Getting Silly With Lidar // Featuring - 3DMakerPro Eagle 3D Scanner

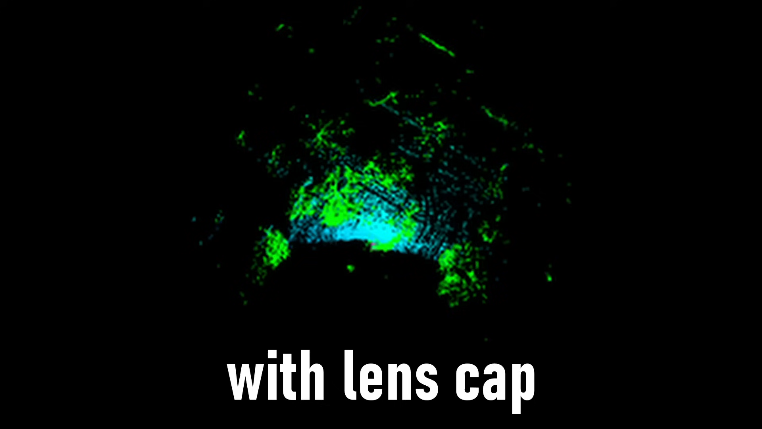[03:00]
Now, everything you just saw, turns out it was useless because I had the lens cap thing on the entire time, but let's ignore that.
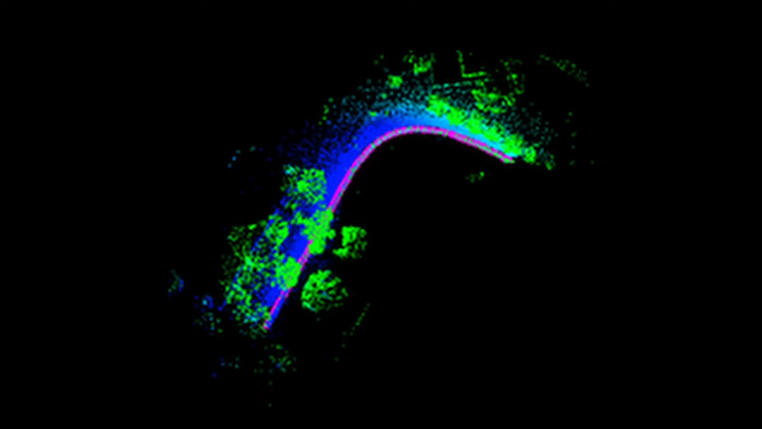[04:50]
So I do have access to the point cloud files at this point, but at the time I had no idea. So we were ranting about bag files.
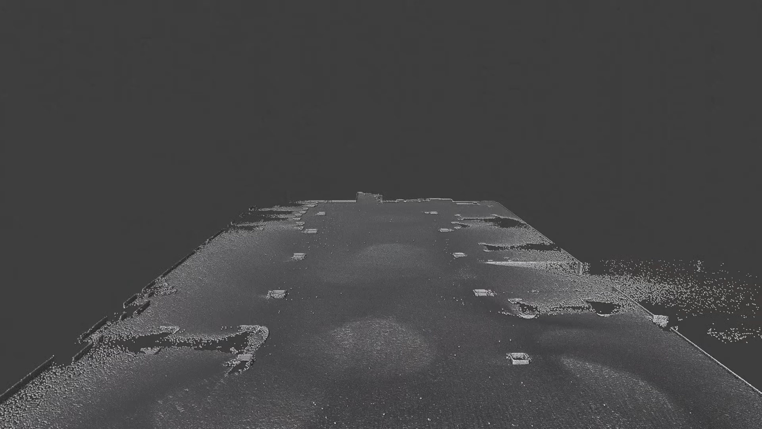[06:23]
So who would have thought the garage scan came out great because I very slowly and methodically, you know, walked around.
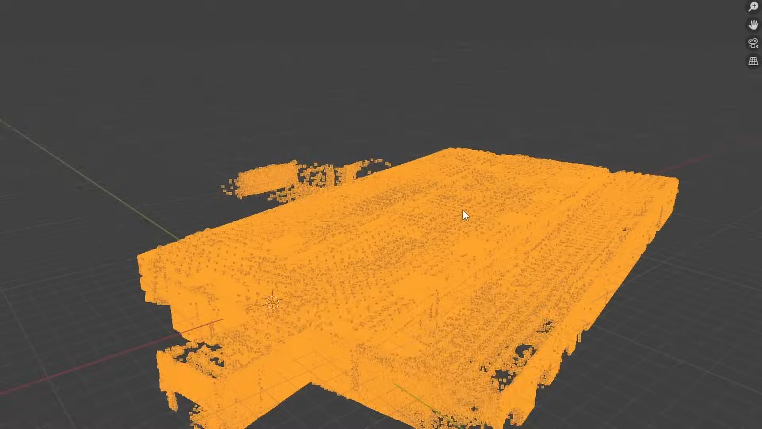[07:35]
Going to do a brief alignment. Looks good.
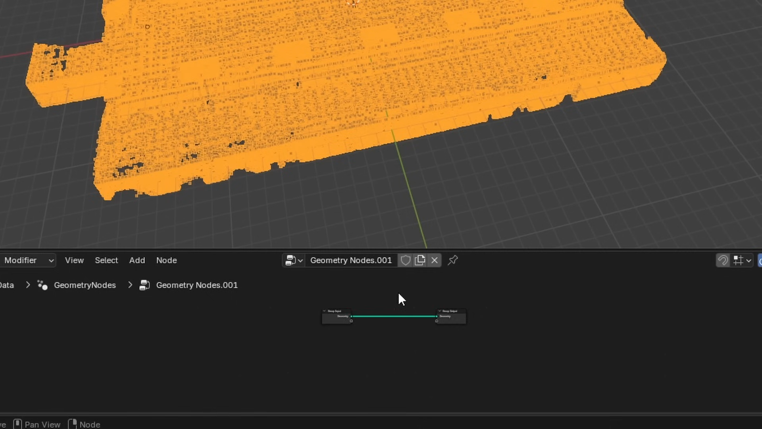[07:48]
Instead of vertices, I'm going to turn this into a point cloud, because then I can control the radius.
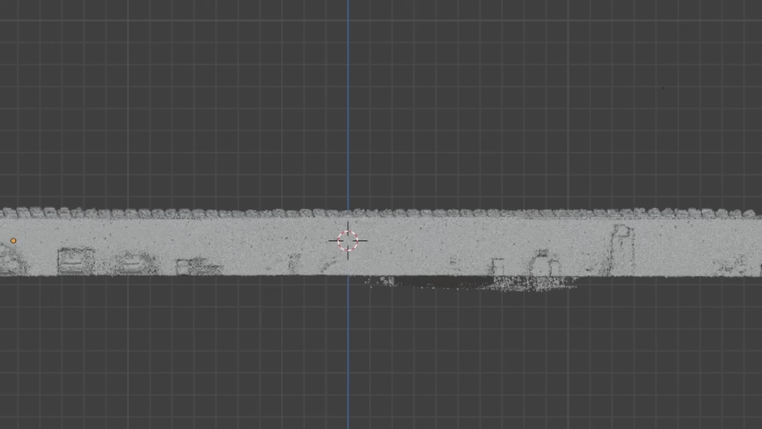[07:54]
And I want to get a cross section so that I don't see the top here, so that it is actually viewable.
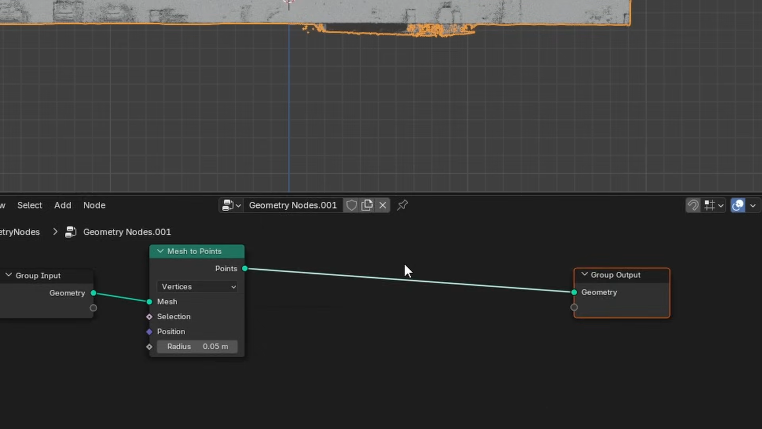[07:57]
To do that, I just need to delete the geometry that's above a certain threshold. So I'm going to look for the threshold where the Z component is greater than some number.
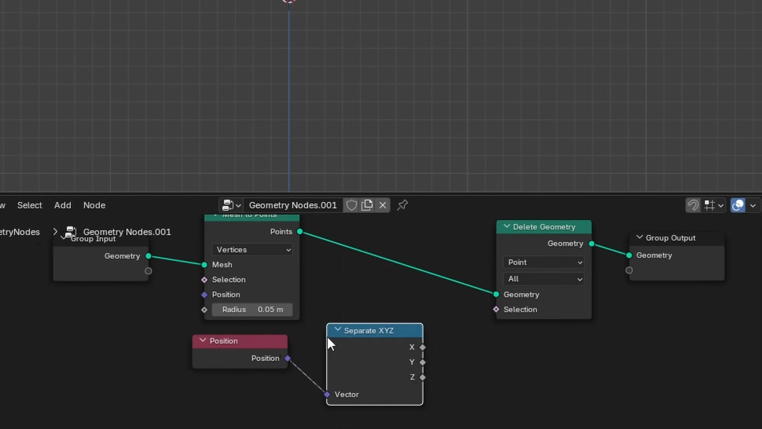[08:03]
In other words, the height is too large. Connect that here.
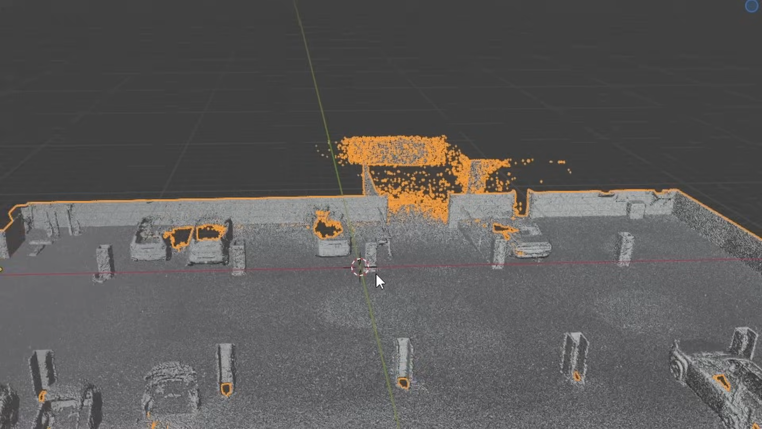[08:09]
And already, because we have the number zero, which is pretty good, we can see what is going on. And this is a nice way to get like a moving cross section.
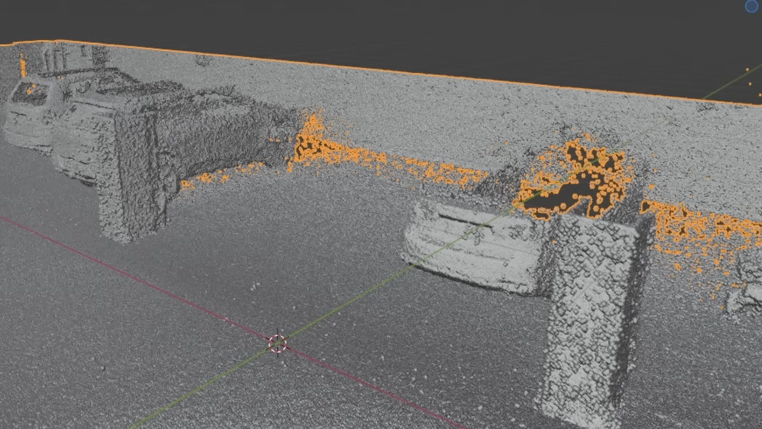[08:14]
You can bring down the radius until you can barely tell that there's overlap.
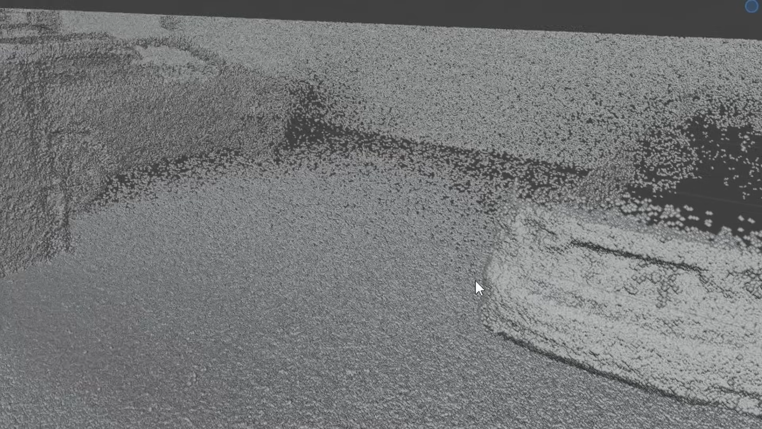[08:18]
And it's a lot of detail. More than I need.
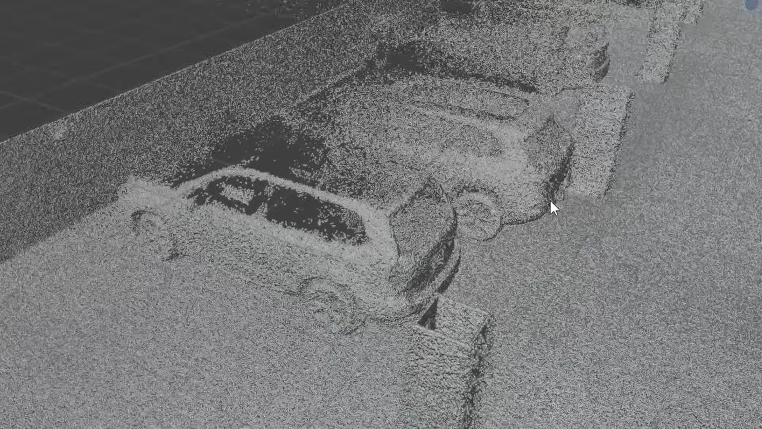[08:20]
Interestingly, the glass, it sees right through.
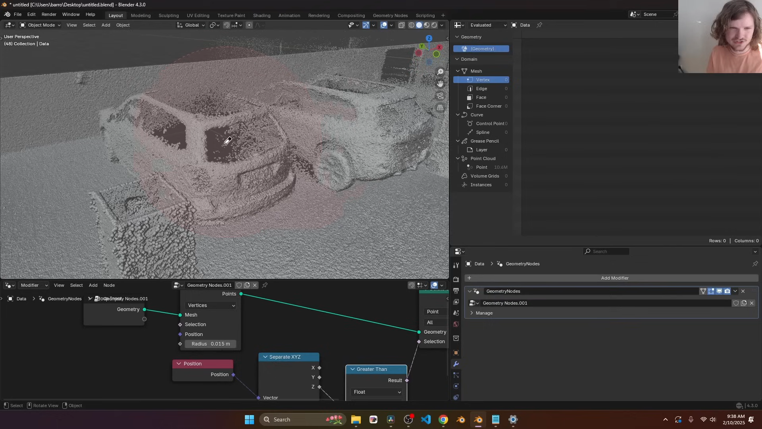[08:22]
I don't know how LiDAR works, but in this case, that's how it happened. To get the actual color data, which is now stored in the points as the color attribute, you just load up that attribute.
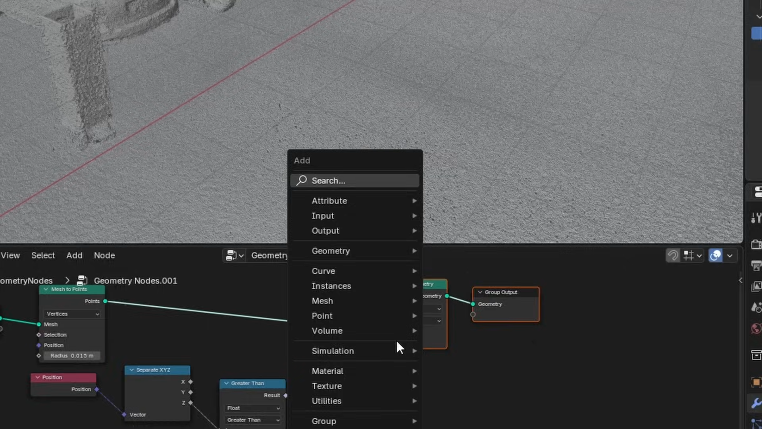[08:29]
So I'm going to find the color attribute. I'm going to view it in reference to the point cloud.
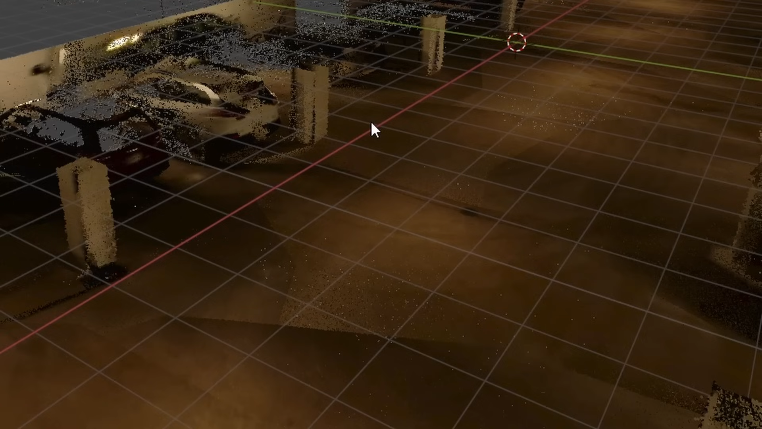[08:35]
And now you can see we have colors.
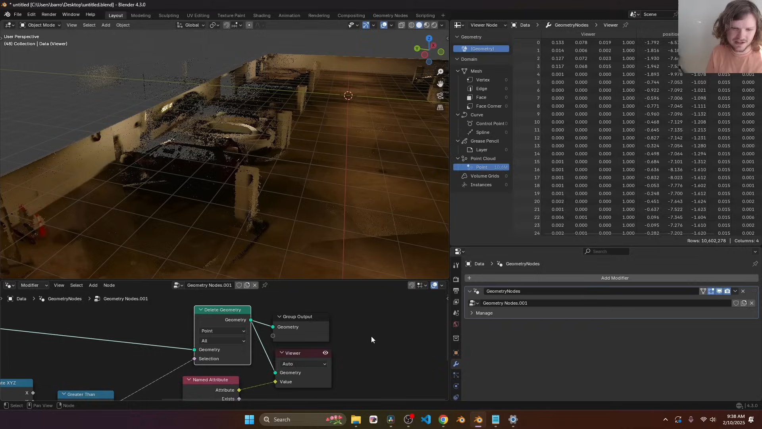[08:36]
Because it was pretty dark in the garage, you know, it's dark in here.
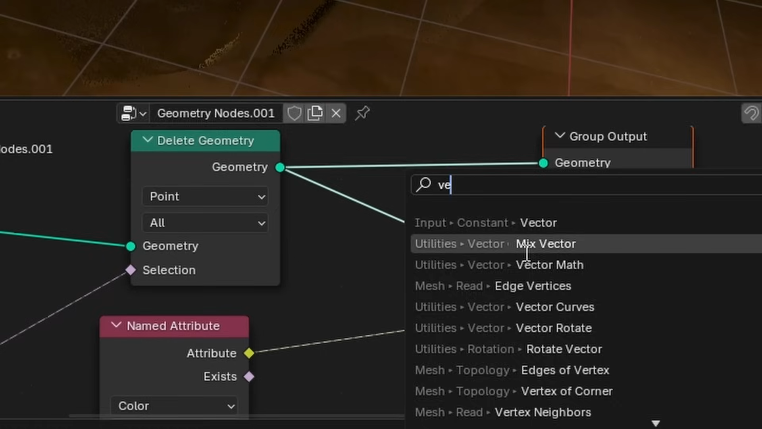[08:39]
I'm going to take the color attribute and I'm going to scale it by like three.
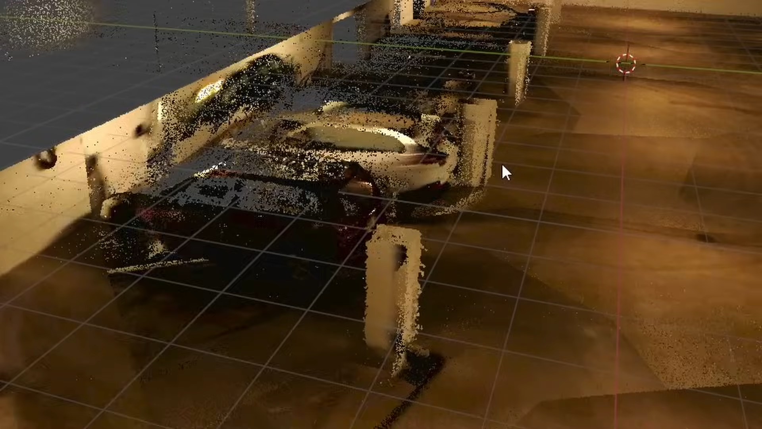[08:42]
In other words, make it three times brighter. And there you go.